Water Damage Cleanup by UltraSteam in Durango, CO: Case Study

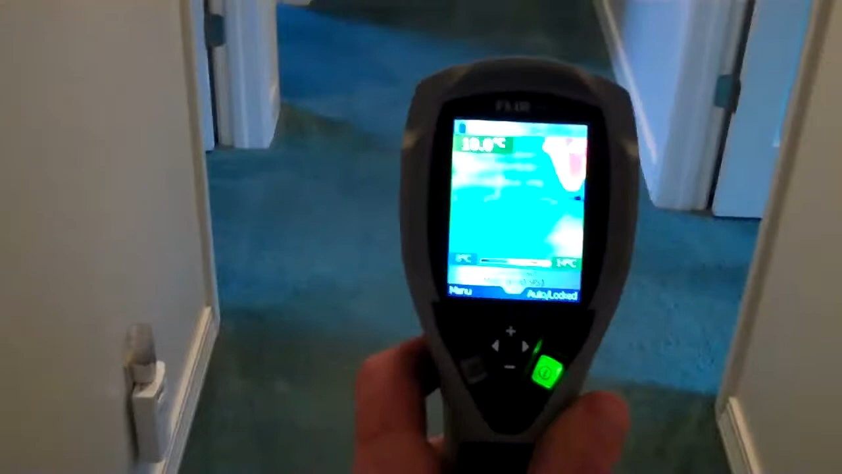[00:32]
You can see the blue is where it's wet
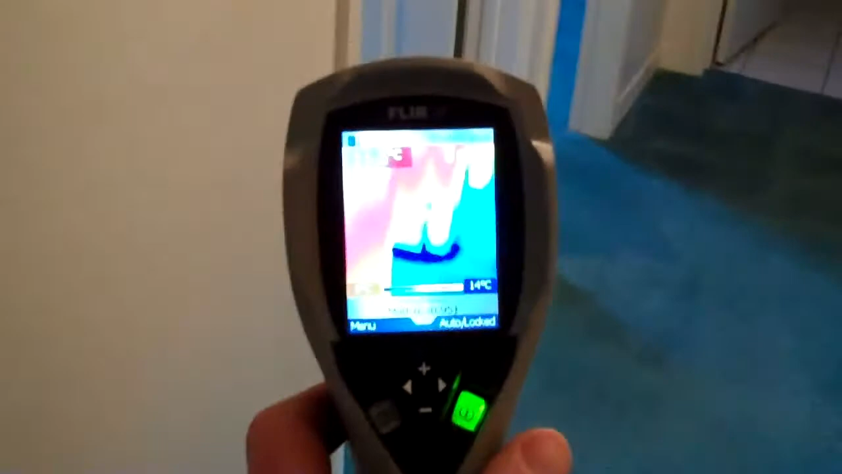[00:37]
because the evaporation of the water cools the materials that are wet so that you can see